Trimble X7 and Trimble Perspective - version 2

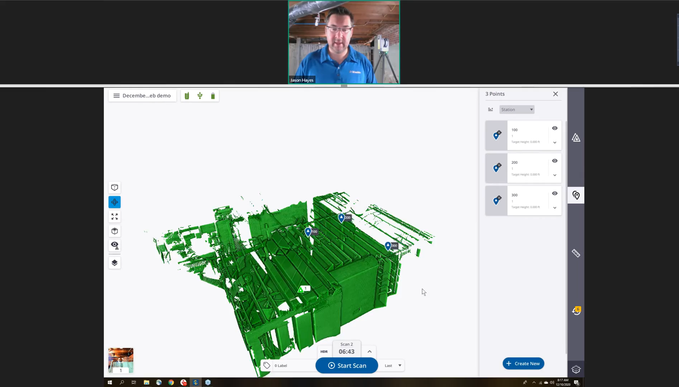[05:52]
now we can see the scan here that we've done in this individual room in the basement here.
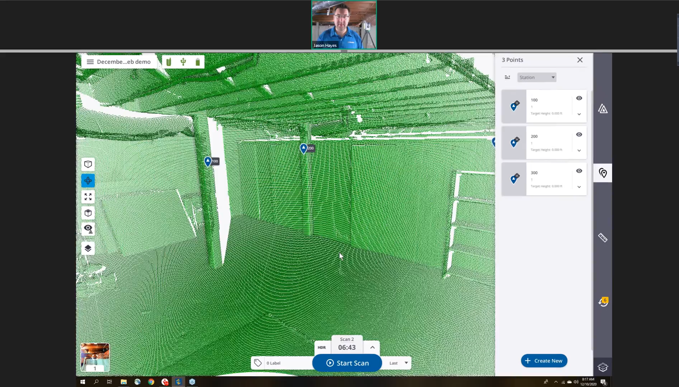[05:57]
I can also see where our control points are located.
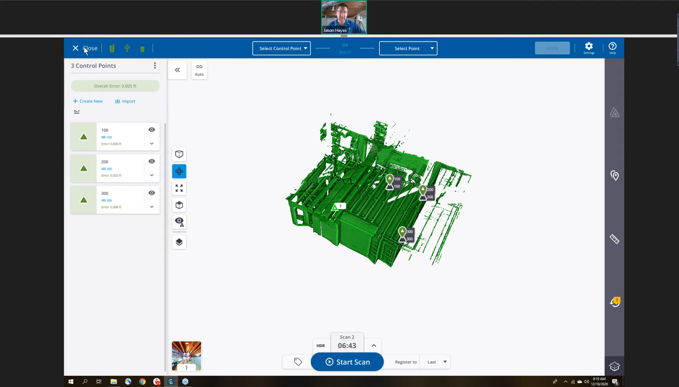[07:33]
And I'm ready to move to a new station to do another scan. So, again, there's the 3D view very quickly. And here's the station-based view that we were looking at with the targets here. And here's just the point cloud with that.
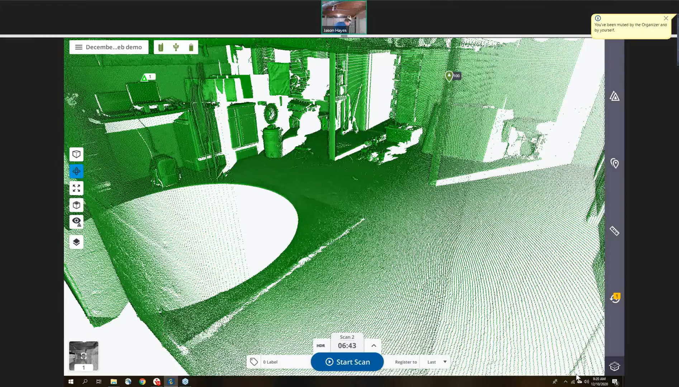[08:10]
In a certain range, the compensator will kick in and apply the leveling force. So, you can see here that I think I have, in fact, it seated that range. So, it's flashing, letting me know that this side is low, the blue lights, if you can see those on the webcam. If this was to be the high side, then you would also, I'd want to get really tilted.
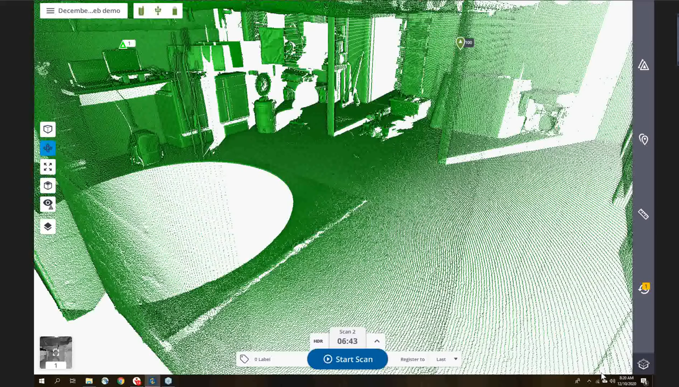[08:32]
You'll see now that this is the high side. So, it has a huge range on that compensator. You can see that right about here.
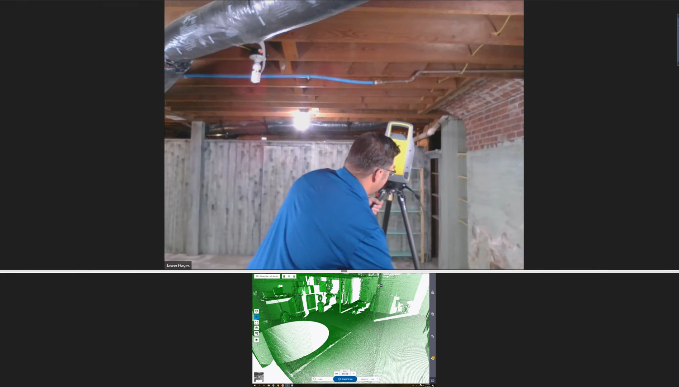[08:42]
It's just about the limit.
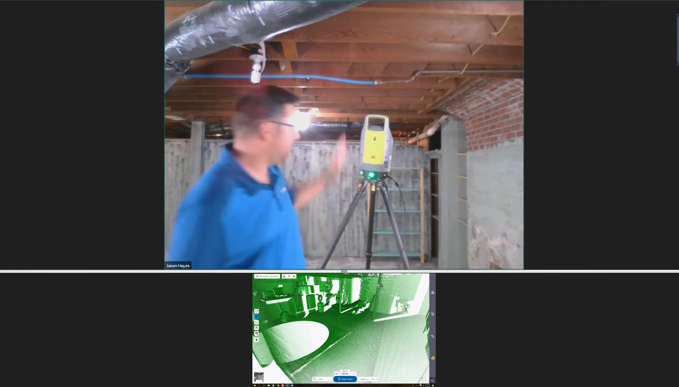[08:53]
So, you've got a lot of bit of play. So, here, all the lights are green all the way around. It lets me know that I'm within that range, that the survey grade compensator will kick in.
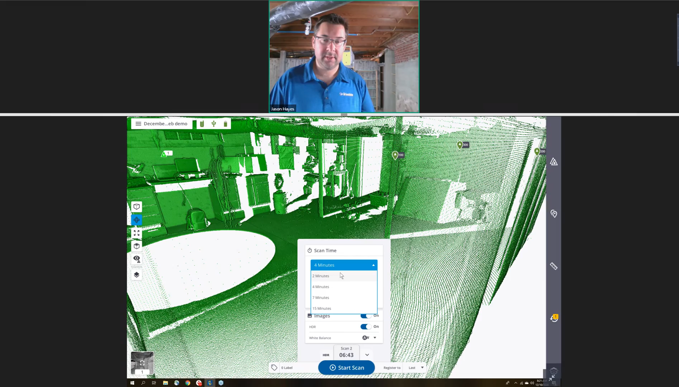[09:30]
Then, I'm going to set my scan parameters. So, I'm just going to set the normal time. And you can see that a normal scan is going to be about a minute and a half inside these close areas like this. If I was outside capturing objects far away, I might want to do one of the longer scans. But in this case, I'll have quite a few scans to capture all of this. I have the, and you can see the scan will take about a minute and a half. You can see the spacing and the point. If I turn on the images, you'll see that it's going to add time. It's going to add about a minute, so two and a half minutes to do the scan.
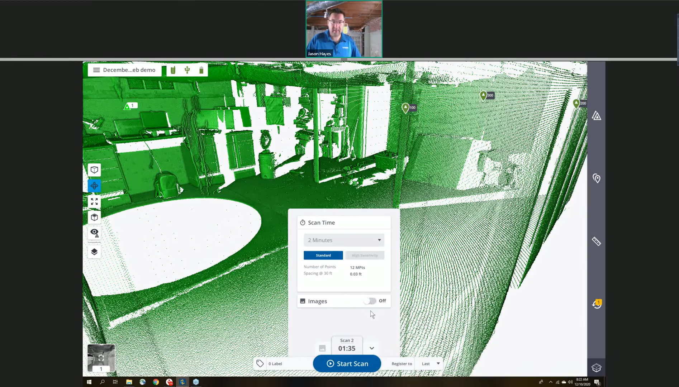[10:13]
And if I was to do HDR, it'll add a little bit more time there. So, you can always see the times that you're going to get for the sake of just going through the demo quickly. I'm going to turn the images off and keep this at a minute and a half for the scan. Now, while it's getting ready to scan, you'll see that it's turned to an initialization phase.
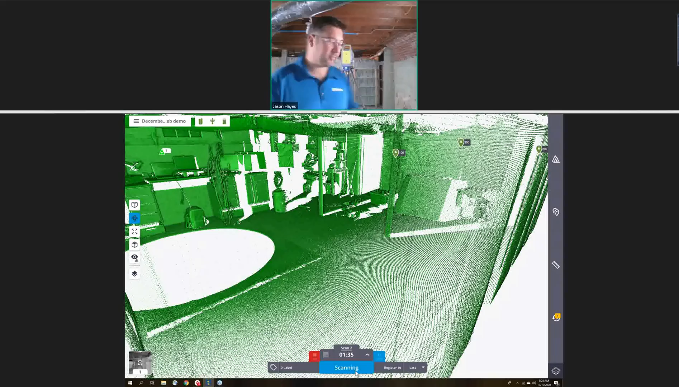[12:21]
Once the scan is fully complete, then it's going to go through and download that information into the Perspective software. So, check over here. It gives me an audible beep. I can also see that the lights are green. That lets me know that it's ready to move to the next station.
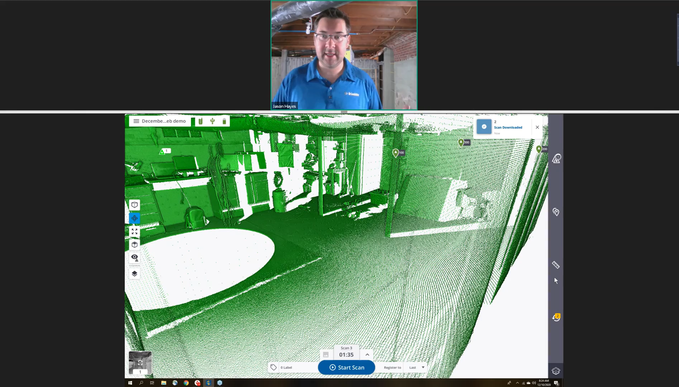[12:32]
The scan's downloaded. It's loading the points. So, if I was to just look at this from the top, you see there's the scan.
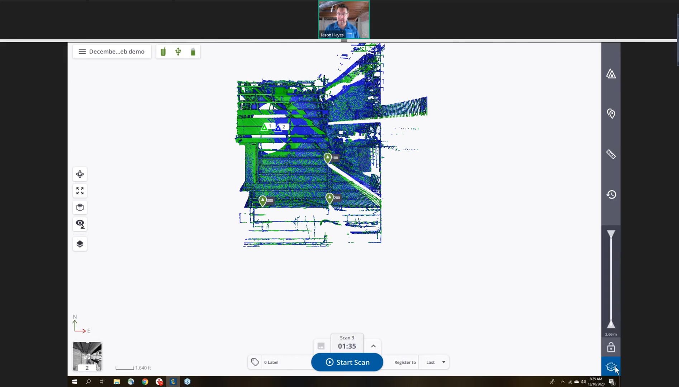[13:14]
So, I can quickly create a slice through the scan, or the scans, just to look and see how they're matching up on these edges. It's also nice to use in combination, say, with the measurement tool.
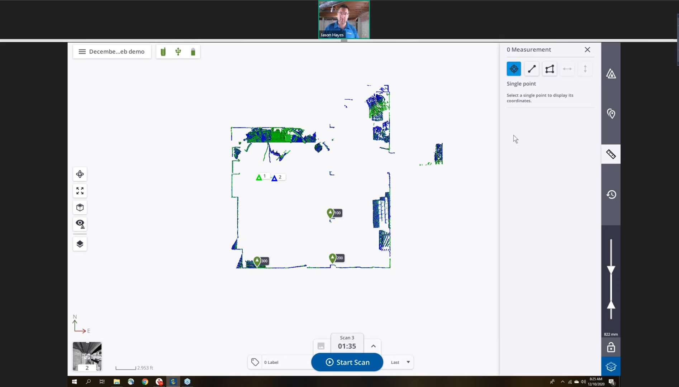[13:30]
For example, if I wanted to quickly get an area, somebody wanted to know, I can measure around this room. Say you're trying to figure it out for placement of concrete or something, then quickly see that the square footage is about 480 square feet on this room.
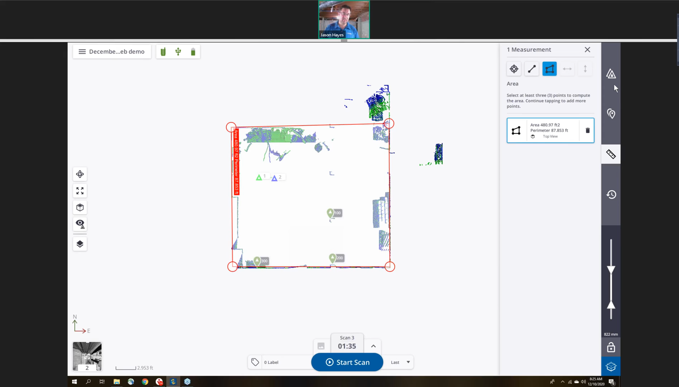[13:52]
So, you can do these measurements here in the field, rough measurements, or you can do them back in the office. If I wanted to go and look, I'm just going to turn this off.
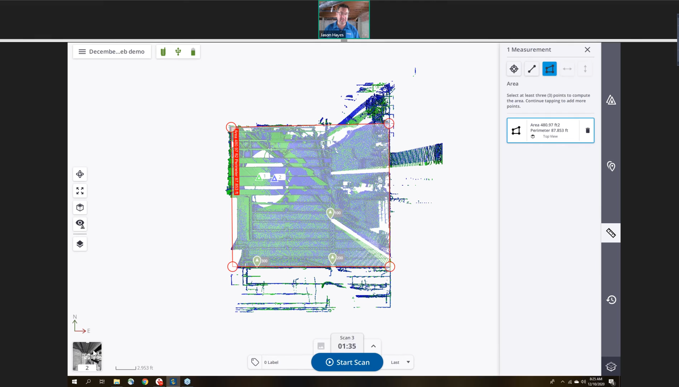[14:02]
If I wanted to look in a station-based view, I can also check the elevation or the vertical. So, if I was to check here from one of these beams and click down here on the floor, I can see that it is about 7 1⁄2 feet. If I wanted to check, I can also go and take a tape measure.